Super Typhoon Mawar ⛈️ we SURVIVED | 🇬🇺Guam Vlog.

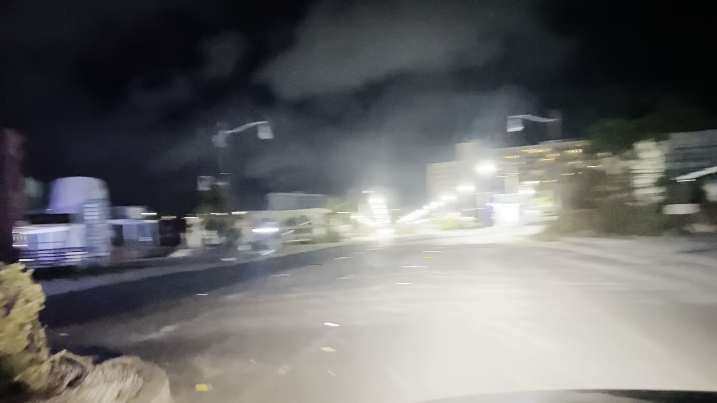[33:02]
like right when you pass Fuji and the old subway, Tumon subway. That tree's fucked over in Bantay. Wow, crazy. This tree right here, damn, it's like a one-way now.
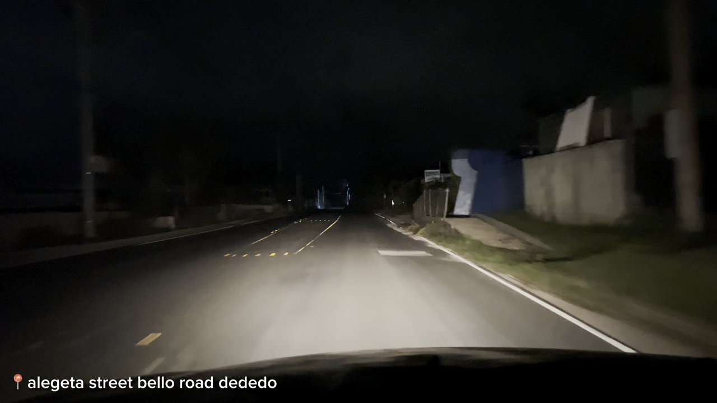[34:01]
There is no power here. This is how it looks. Some people have the LED lights. I'm high beaming right now, but look at that. Look how crazy it is. This is Algueta Street, as well as the right is Algueta Store.
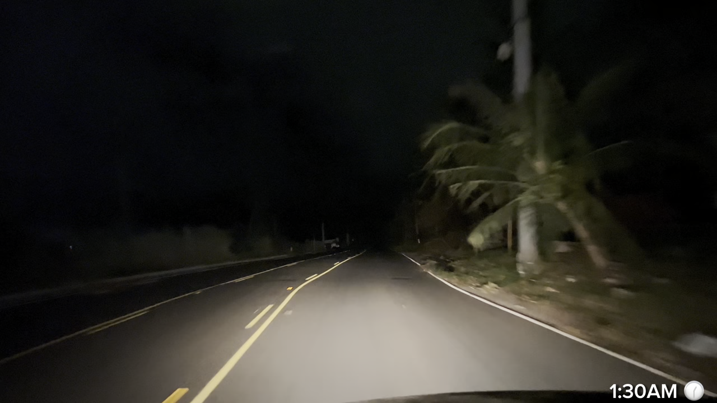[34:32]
It's about maybe 1:30 or 12:30 in the morning, and that's how dark it is. Besides people that have LED solar panel lights, we don't have power here on Guam.
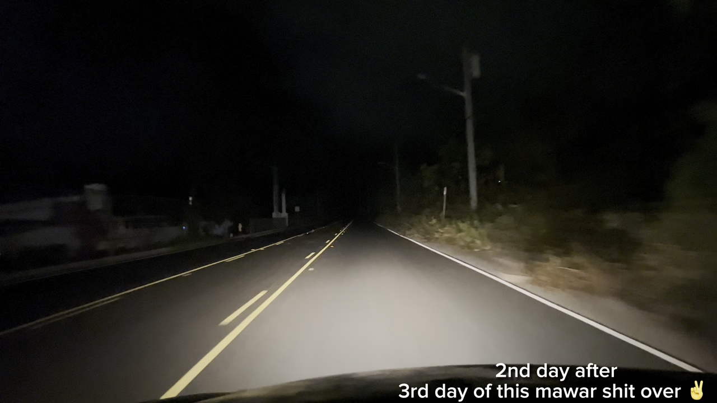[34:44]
We got the Guam National Guard out in patrol doing the traffic stops.